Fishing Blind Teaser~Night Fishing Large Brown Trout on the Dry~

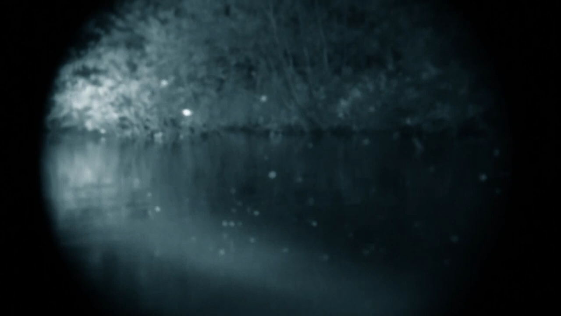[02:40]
As you listen, your heartbeat skips when you hear the deep echo of a rise ring, and you know it was a fish pushing the mid-20s in size.
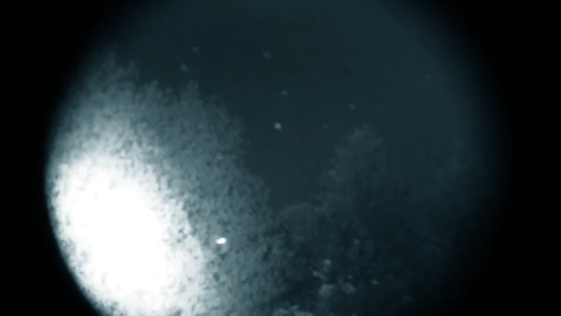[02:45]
That's a lot of bugs. See, when it's hot and humid like this, they come down a lot later. That's about as many hex as you're going to see.
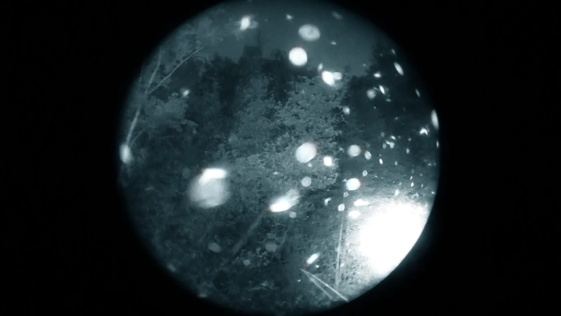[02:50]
Look at that. Look at the water.
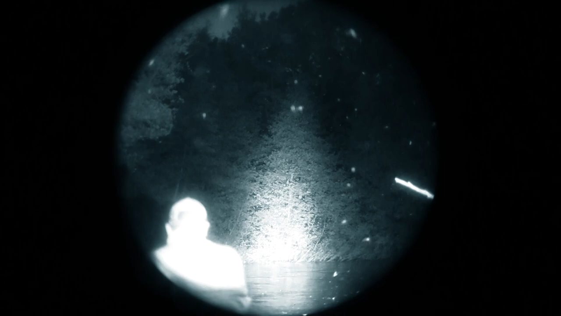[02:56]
Water's covered. Okay, that's it. Listen for a fish. Oh my God, there's two big ones.